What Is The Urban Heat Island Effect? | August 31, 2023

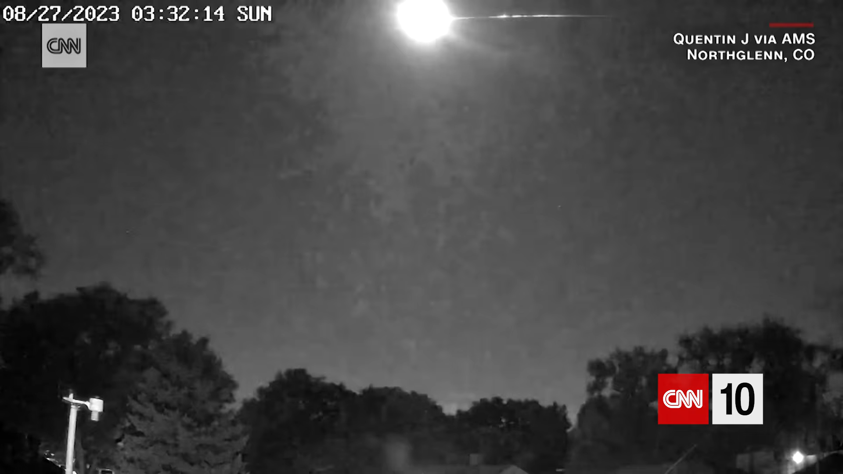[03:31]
utah and wyoming nasa meteor watch fielded reports of loud booms and shaking in
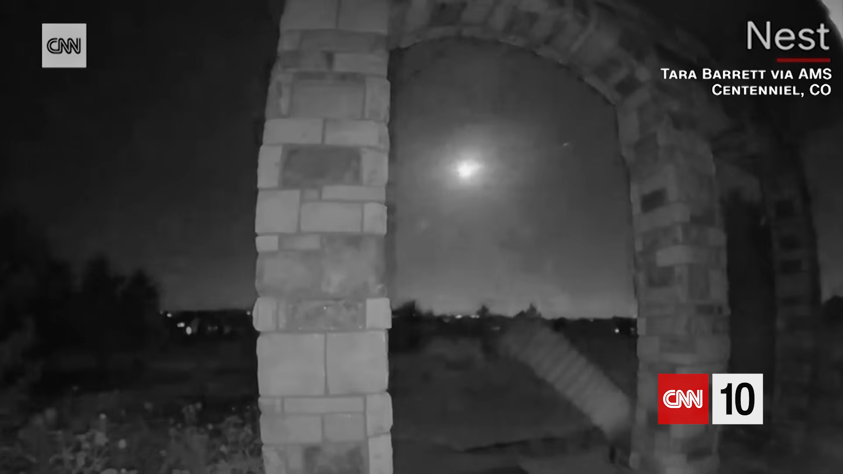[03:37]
the area caused by shock waves as the meteor disintegrated
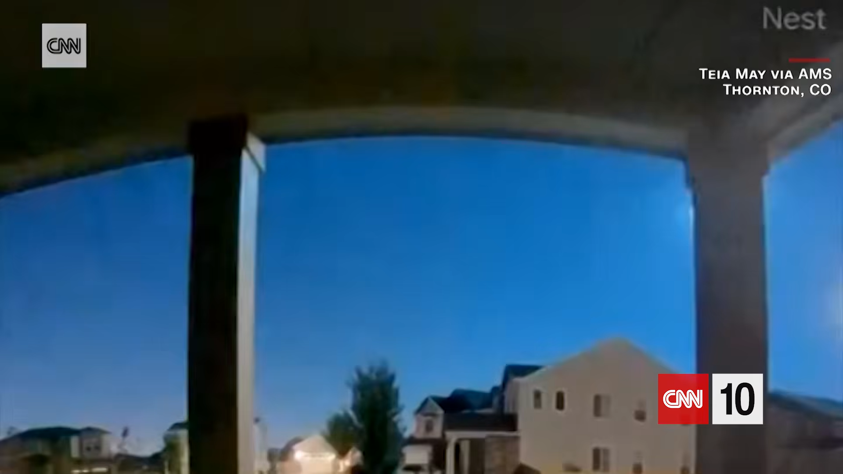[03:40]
they
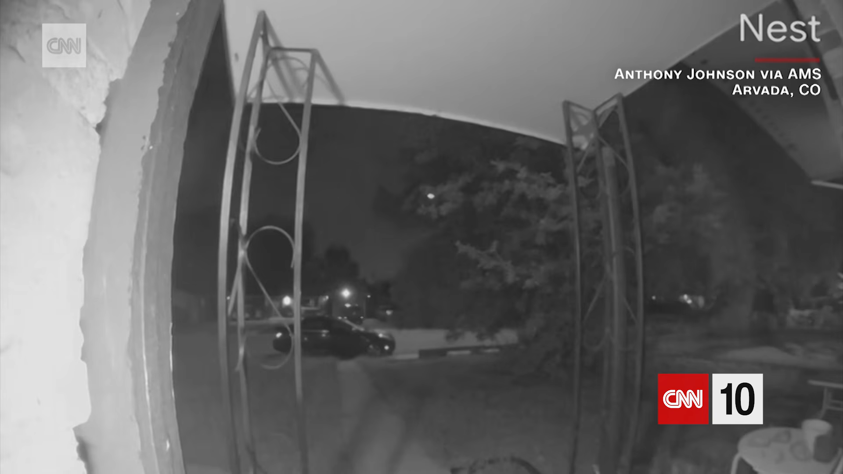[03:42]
estimate the fireball hurtled through the sky at approximately 41 000
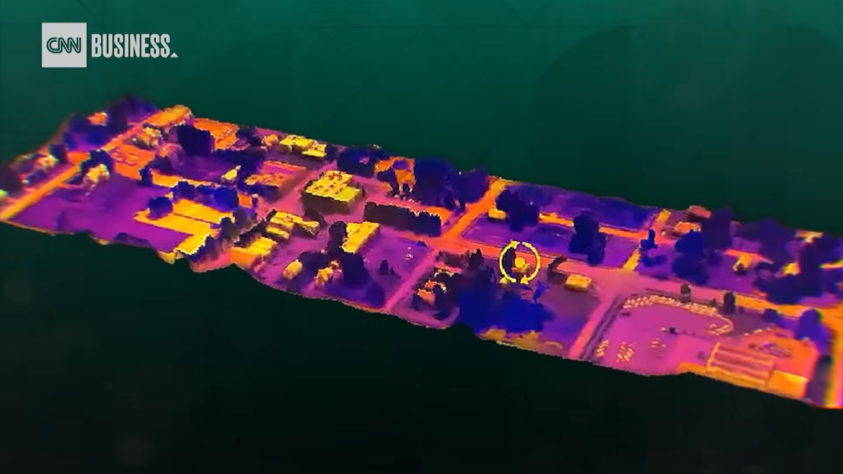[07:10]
allowing for 3d modeling in thermal comparison
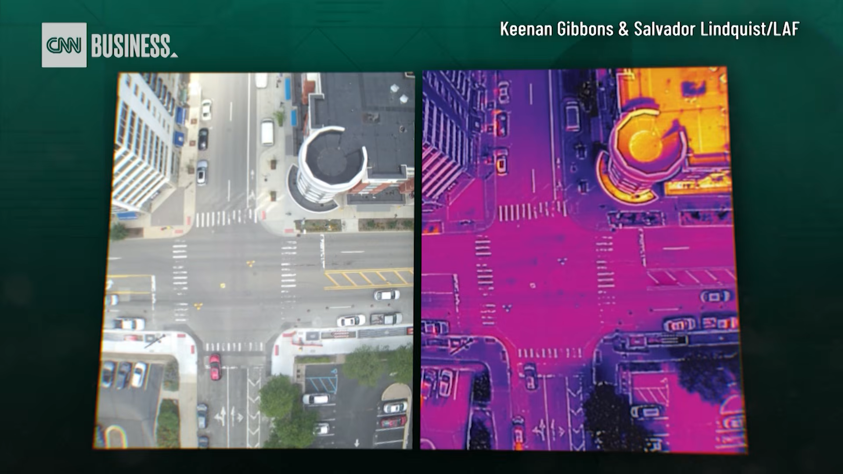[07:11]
it shows this area because it captures an intersection in any
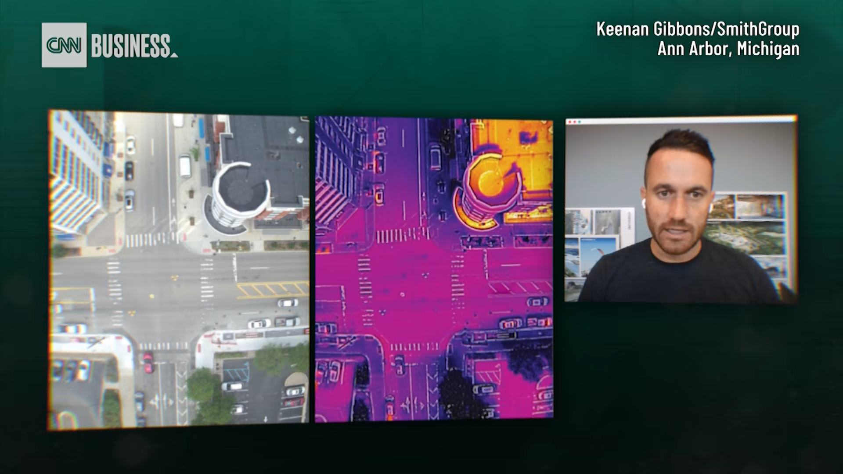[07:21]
city usa and so this is the urban heat island material palette
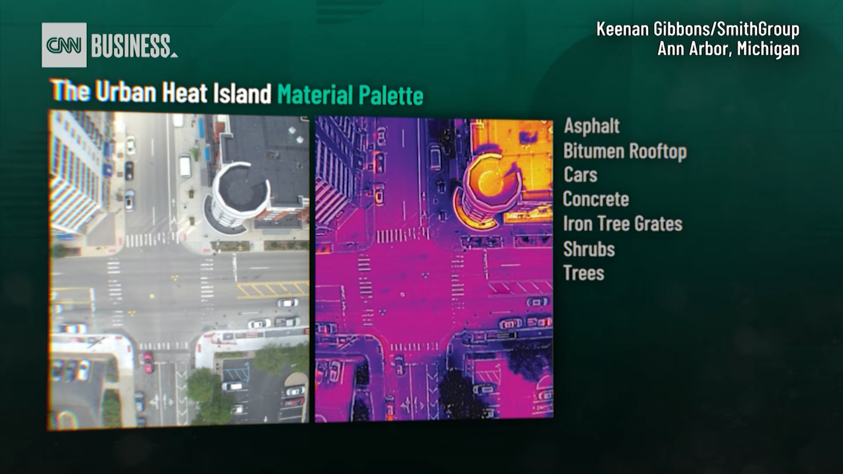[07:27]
the air temperature on this day was 84 degrees fahrenheit shaded concrete was 89
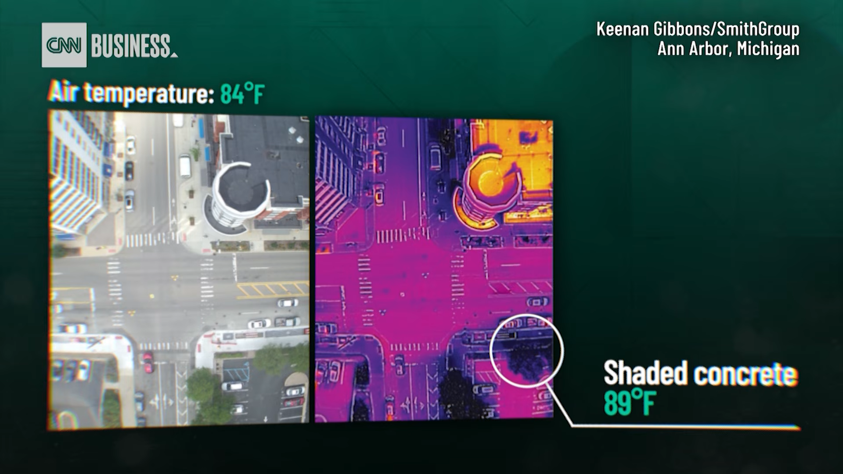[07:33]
exposed concrete 110 degrees fahrenheit so we're jumping 20 degrees it's a